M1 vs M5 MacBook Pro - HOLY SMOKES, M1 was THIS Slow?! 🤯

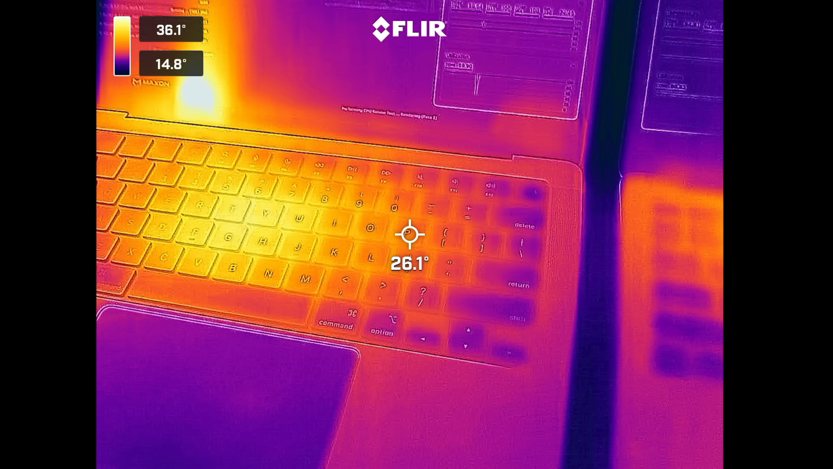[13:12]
temperature this is the flier thermal camera it's been about nine minutes into the test about one minute left to go taking a look at
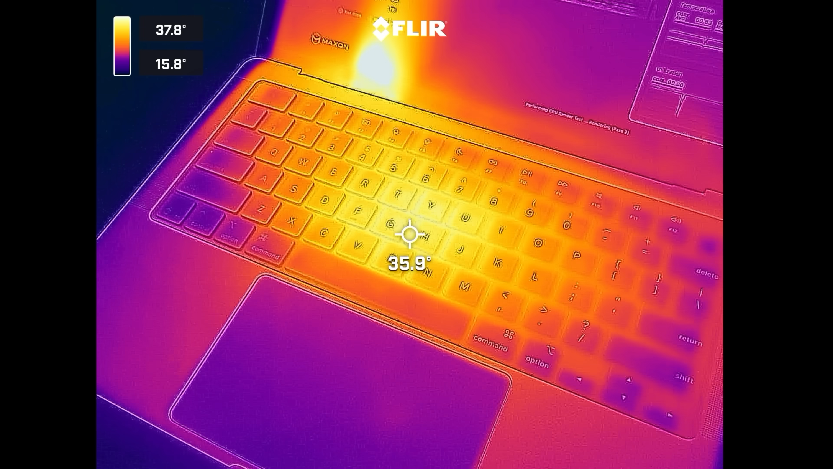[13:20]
the m5 macbook pro at the hottest point right there in the center of the keyboard we're seeing about 36 degrees celsius and then you can see an even hotter spot right here look
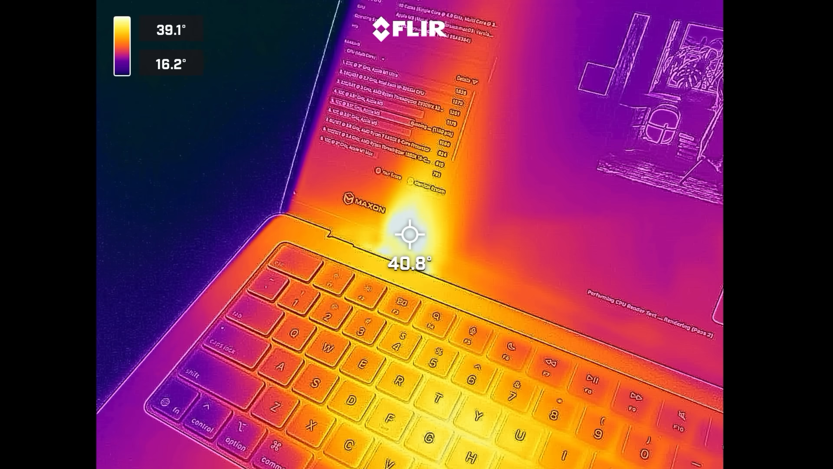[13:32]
at that we're hitting 41 degrees celsius that's where the fan 42 degrees celsius that's where the fan is getting rid of all of that heat now moving over to the m1 you
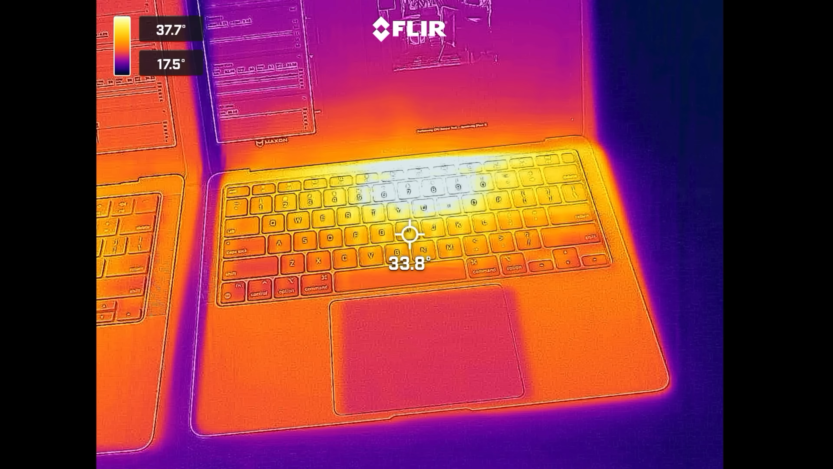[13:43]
can see that there is no fans so all the heat is stuck right there oh look at that
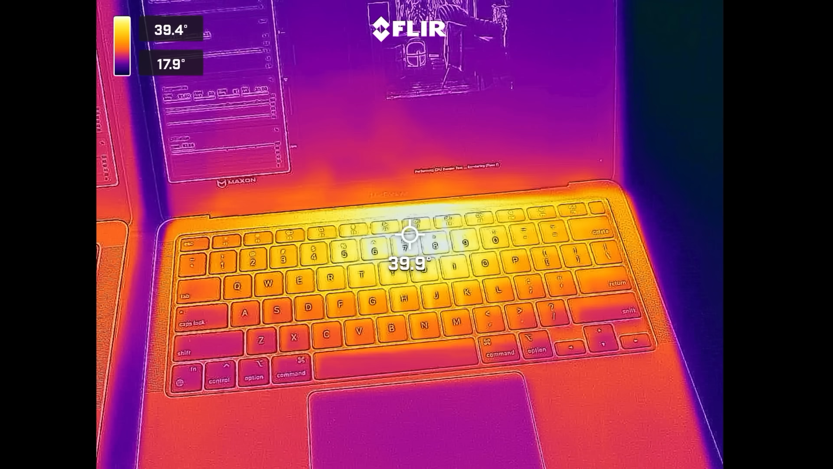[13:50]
a lot hotter on the chassis itself we're looking at 40 degrees celsius and the m5 didn't finish on